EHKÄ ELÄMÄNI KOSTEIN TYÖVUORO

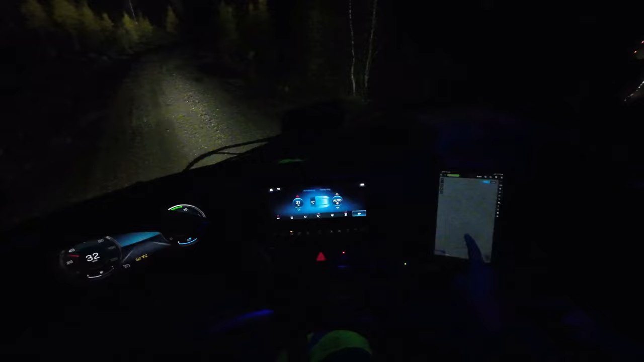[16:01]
Siitähän ne lähenee pisteet pikkuhiljaa. Oho. Täällä on valaistuksia näkyy. Oliko täällä koneet vielä töissä? Ei täällä kyllä kettä pitänyt olla. Täällä on yhtiö omat koneet töissä.
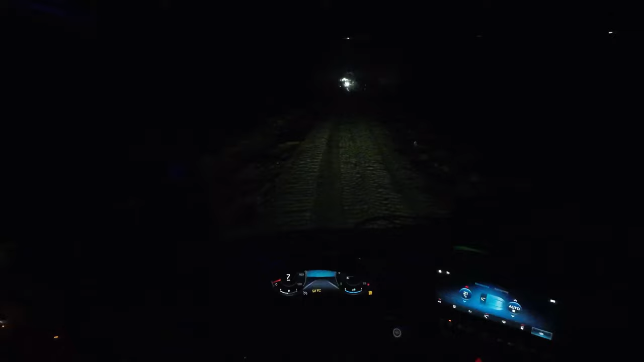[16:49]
Antaa rauhassa purkkaan kuorma, ei mennä tuonne lähemmin. Näinpä tsiikkaantuu, mitä siellä on.
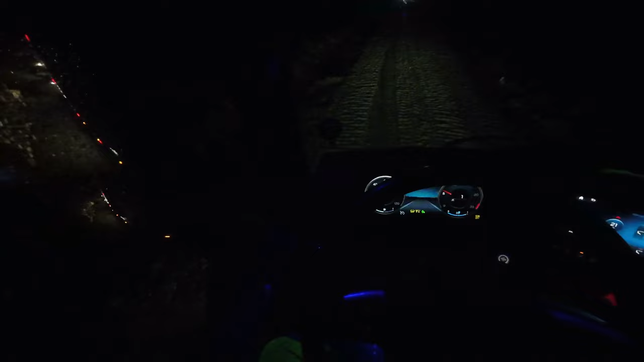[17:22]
Ja nyt se taittelee puomia kyytti.
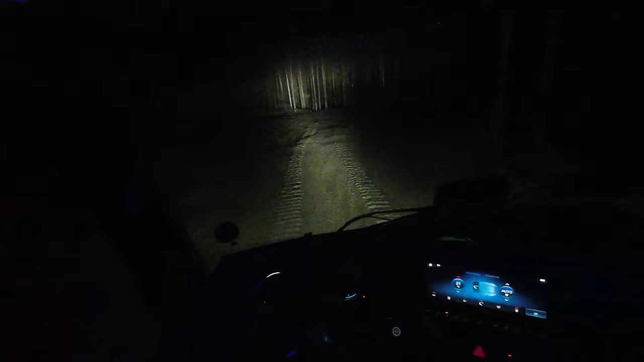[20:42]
Joo, tullu. Joo, sen verran kookas, että tota...
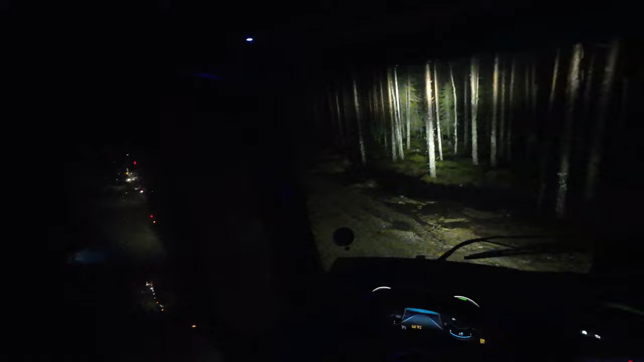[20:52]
Ai tämä nyt helvetti niin kestävä, että kestää reunaa myöten ai. Mä että mersuhi kääntyy kerran. Voi jumaa.